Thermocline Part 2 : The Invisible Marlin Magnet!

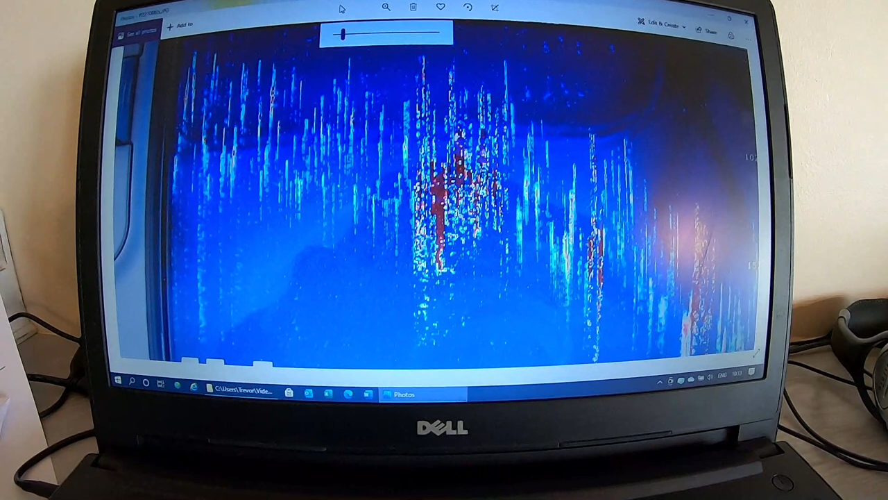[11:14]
Okay, so here's an example of that thermocline and what you'd expect to see. I'm just trying to move the camera to get the glare off the screen. Now, these are actually pictures of an article which I wrote in 2012,
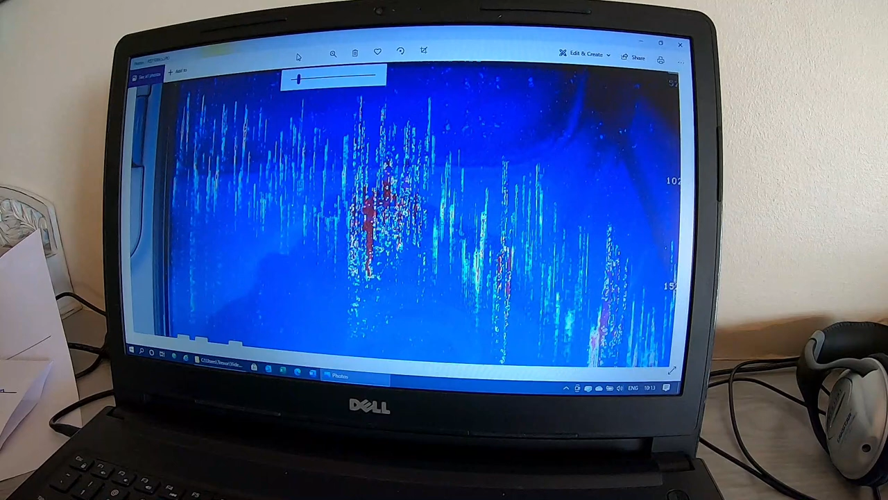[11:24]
I think it was, in the Ski Boat magazine regarding thermocline.
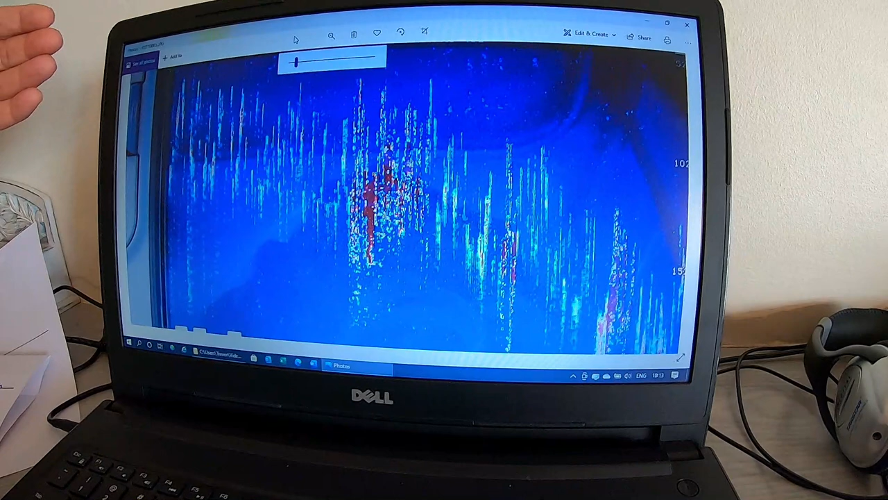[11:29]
But as you were talking about going out over the current, as your boat would approach your line,
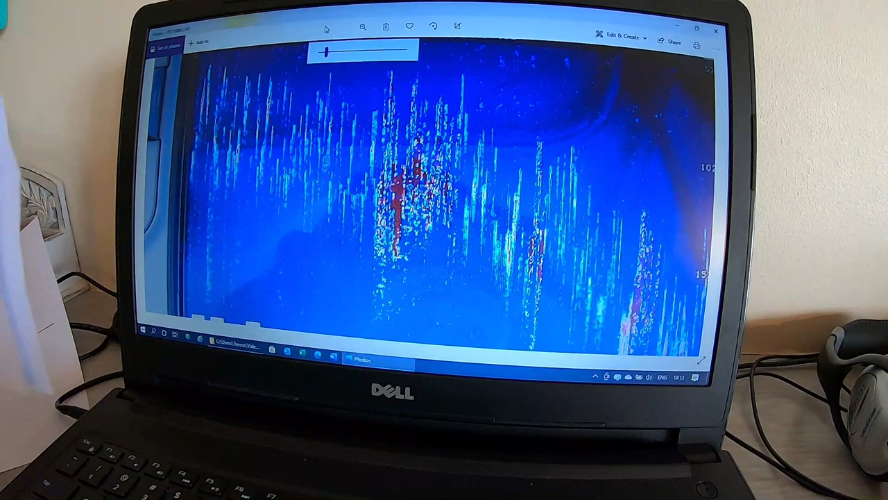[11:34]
this line over here, oopsie, let me just get that right here.
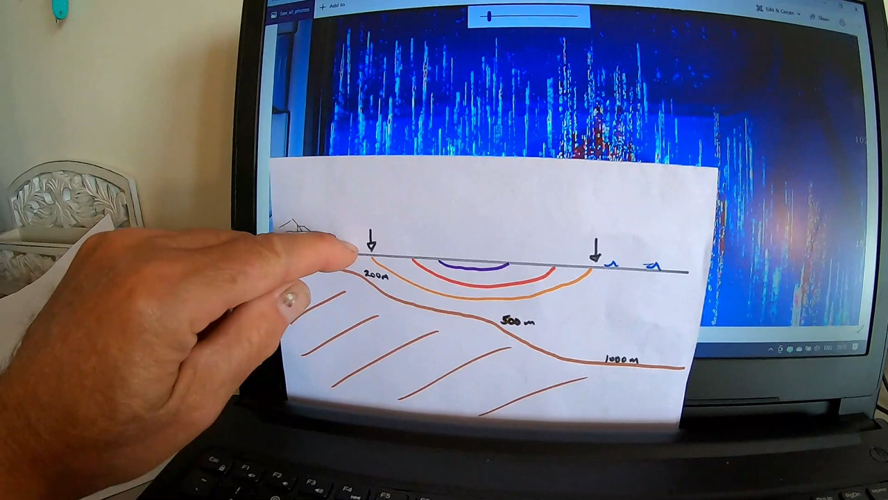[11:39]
This line here, you'd see this starting to scratch on the surface.
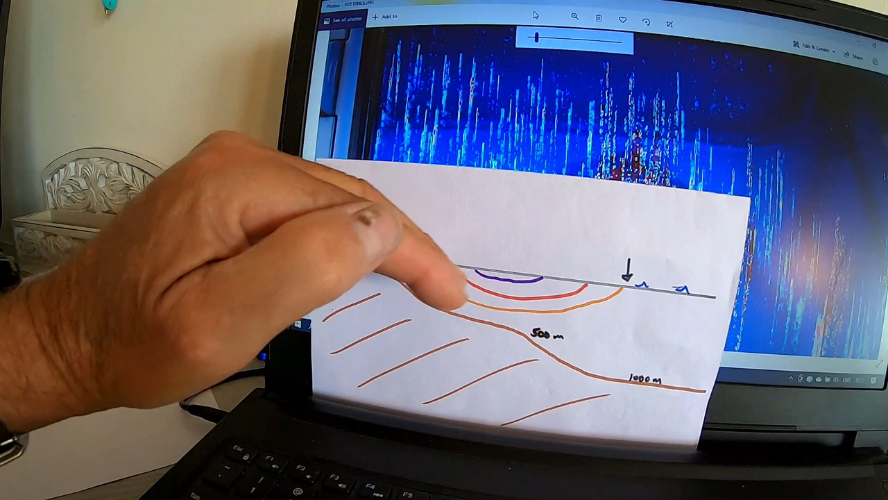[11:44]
And then as you went further over, that line would drop down. And that's basically what you're seeing here.
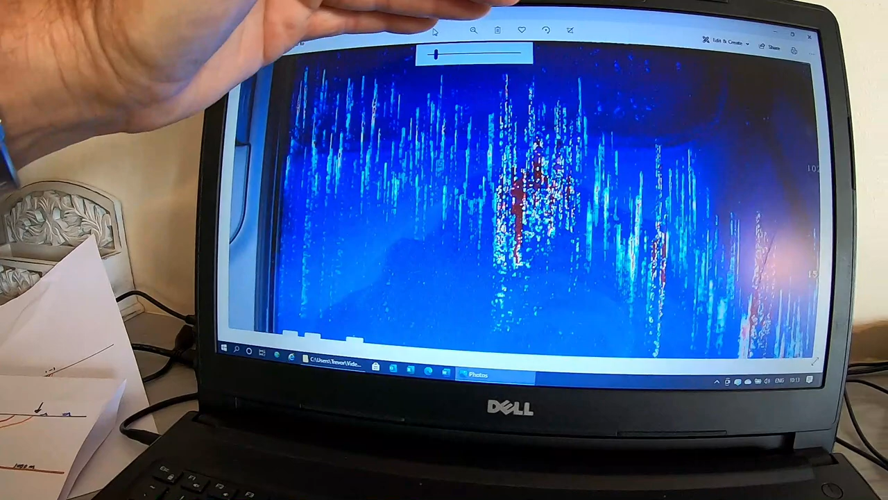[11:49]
You're seeing the thermocline as the boat moves forward, the thermocline starts to drop down below the vessel.
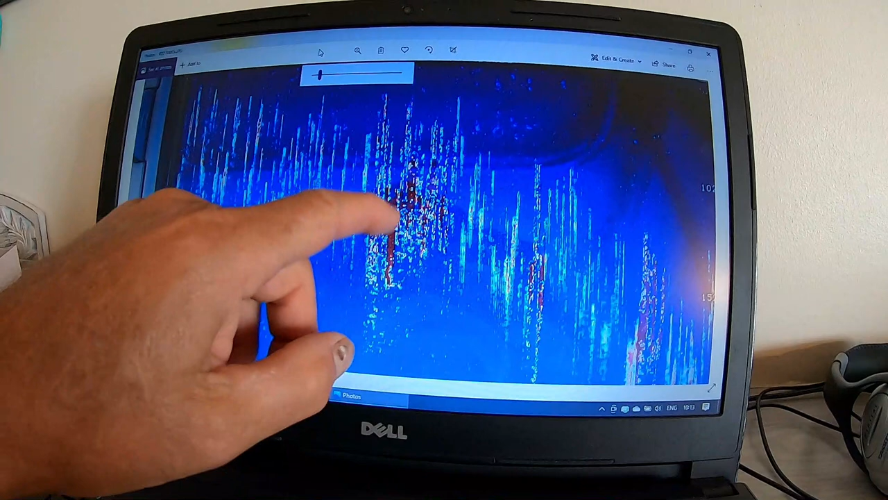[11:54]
Here we've got some bait in the thermocline, which we'll speak about later. But now this is just to give you a picture, and hopefully you'll understand that as you drive over this thermocline, it will drop below the boat.
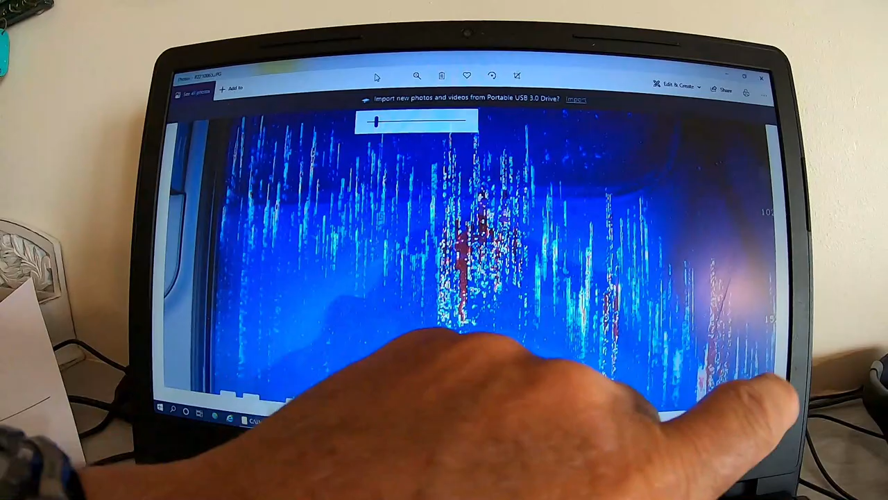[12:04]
And if you turned around and came the other way, it would then start to rise and come up underneath the boat.
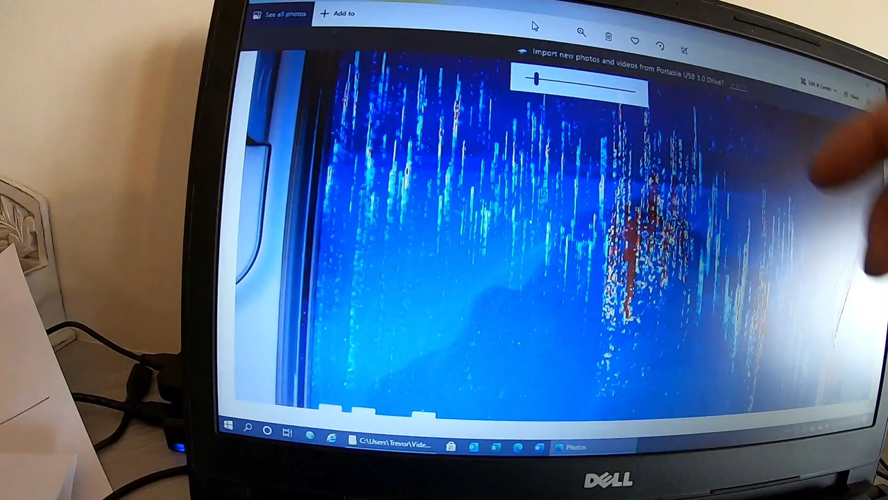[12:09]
And this is, you'd be coming from this direction, your thermocline would come up as you went towards the edge of the current.
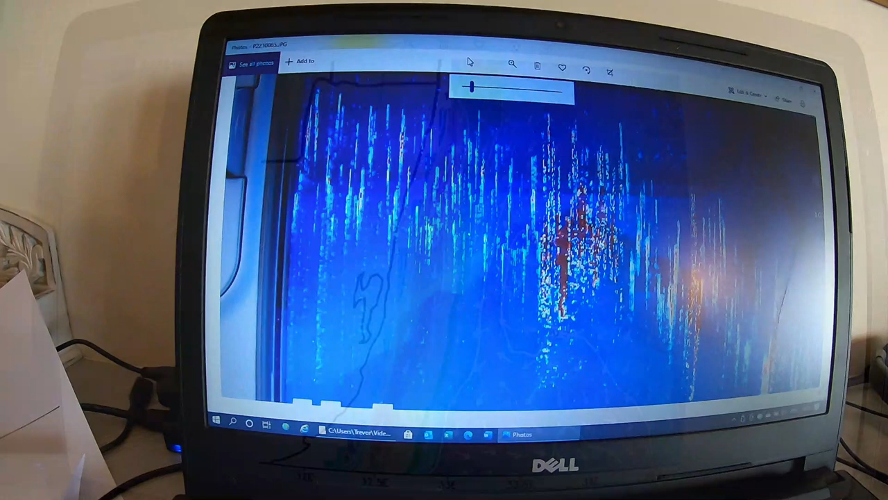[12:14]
Right, so now I'm going to talk about structure in the water. And what we're more concerned of with current and thermocline, we're talking about water column structure.